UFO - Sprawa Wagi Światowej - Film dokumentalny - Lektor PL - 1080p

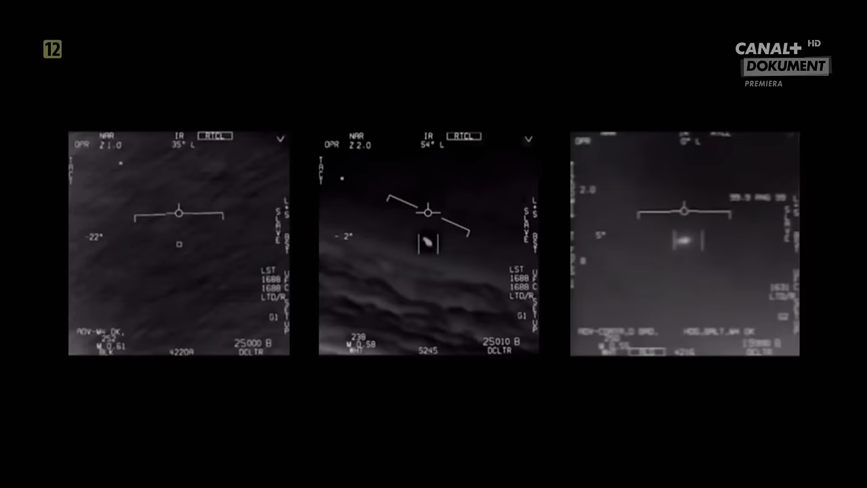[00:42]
16 grudnia 2017 roku. Amerykę elektryzują obrazy sfilmowane z F-18 marynarki wojennej. Telewizowie poznają trzy dotąd tajne nagrania UFO. Ich autentyczność potwierdzi Pentagon w kwietniu 2020 roku.
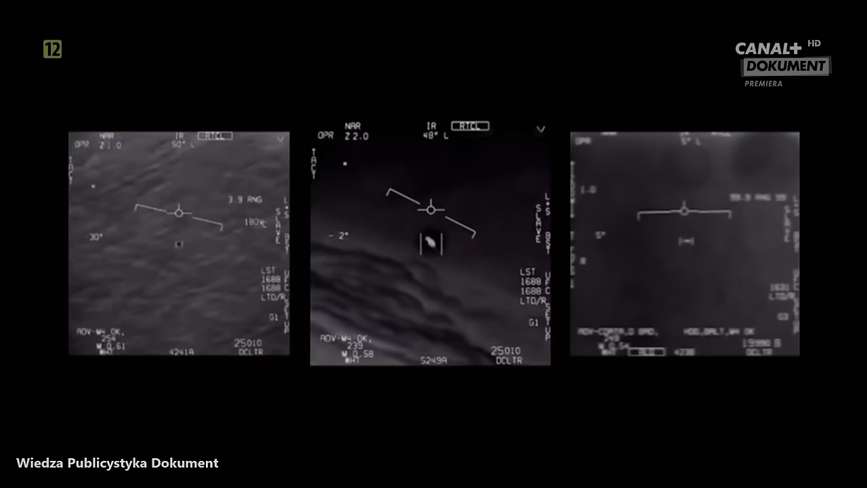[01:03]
Pierwsze z listopada 2004 roku zarejestrował patrol powietrzny w pobliżu lotniskowca Niemiec.
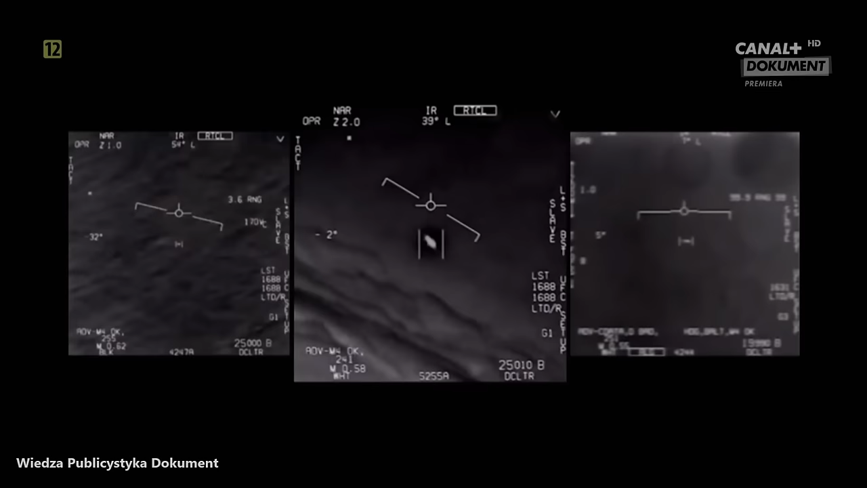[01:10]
Widać na nim wrzecionowaty obiekt wykonujący manewry przeczące prawom fizyki. Radarzyści z USS Princeton potwierdzają obecność kilku obiektów. Na miejsce wysłano natychmiast patrol F-18, który sfilmował jedno z UFO określanych przez wojsko i naukowców mianem niezidentyfikowanych zjawisk kosmicznych.
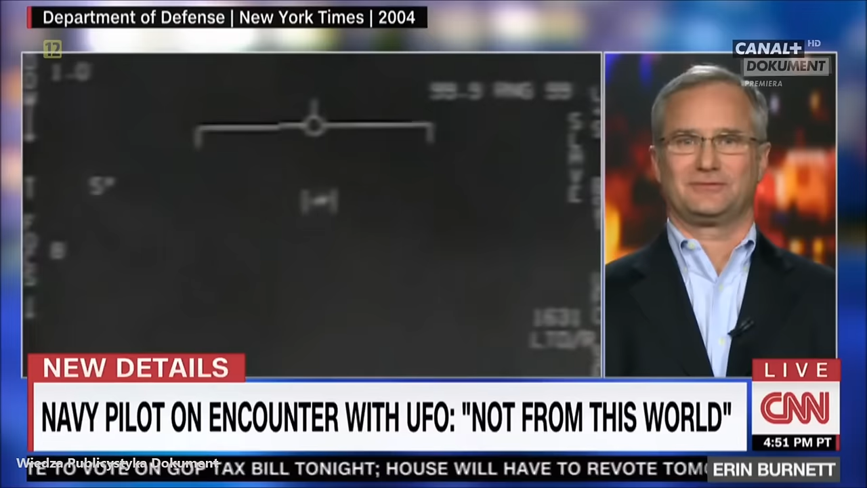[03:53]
Nie miał skrzydeł. Myśleliśmy, że to śmigłowiec, ale nie wywoływał fal od wiernika.
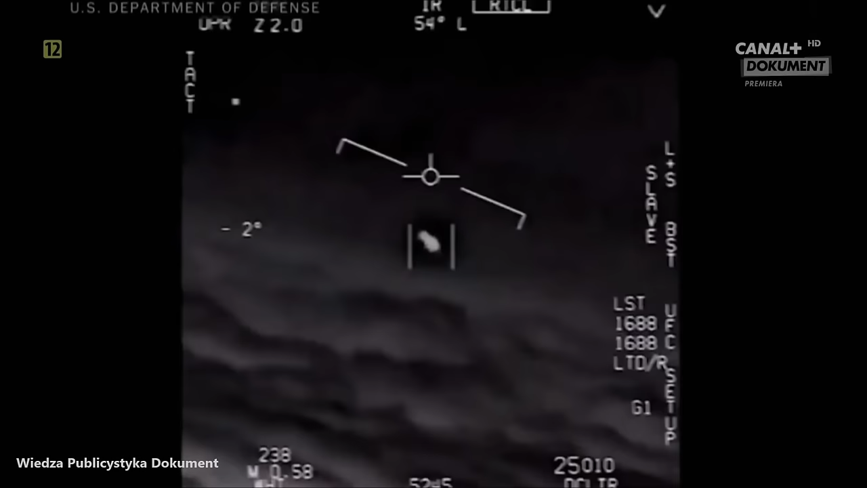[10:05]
Wielkie wrażenie robią komentarze zdumionych pilotów.
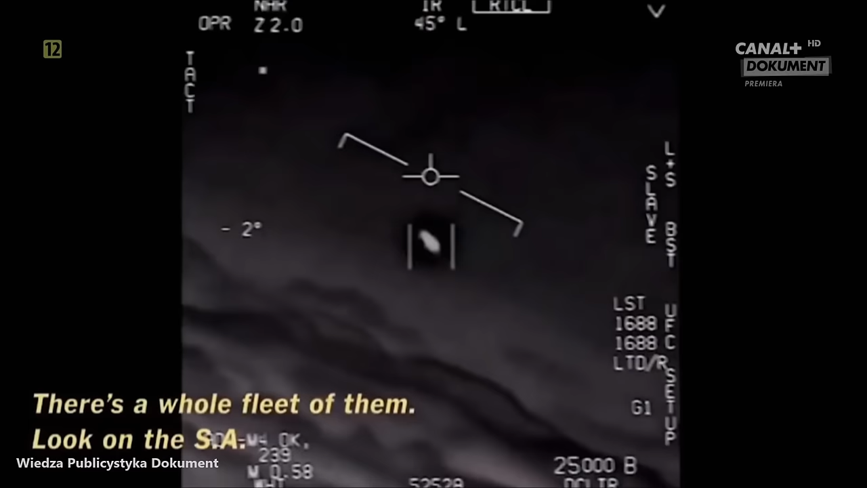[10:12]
Cała flota. Spójrz. Rany lecą pod wiatr. Wiatr 120 mil zachodnie. Widzisz to?
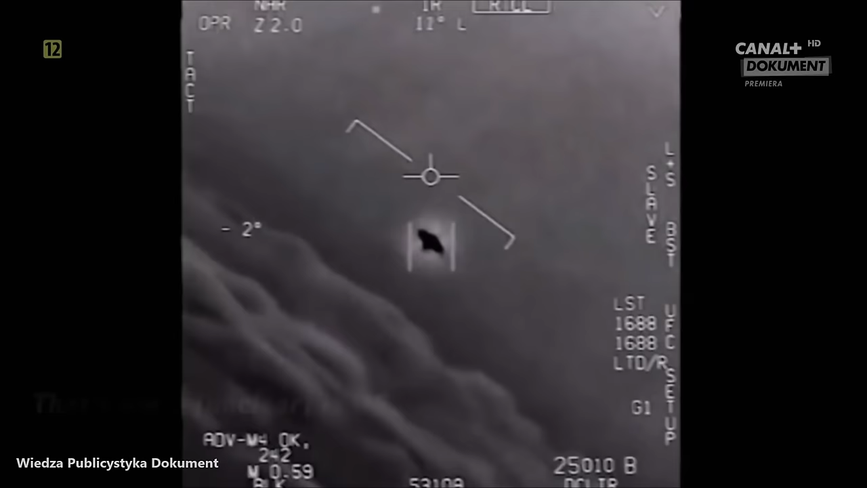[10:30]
To chyba nie... Spójrz.
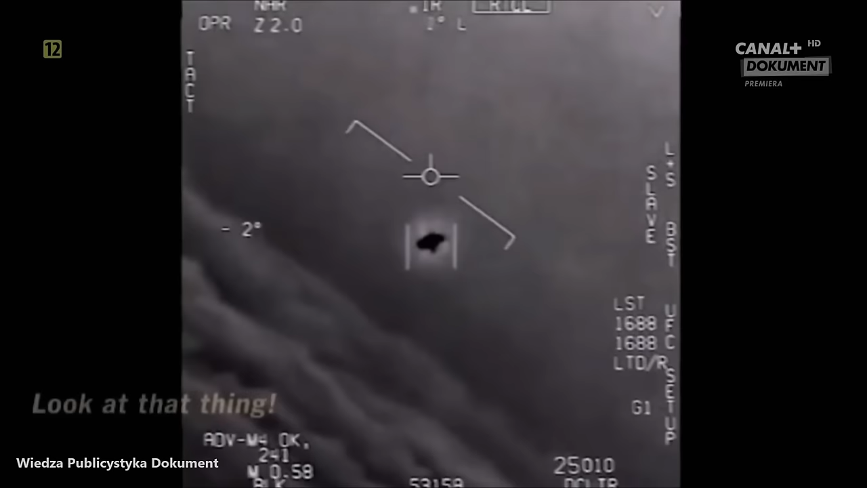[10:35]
Rotuje. Rotuje. Coś tu niewątpliwie mamy.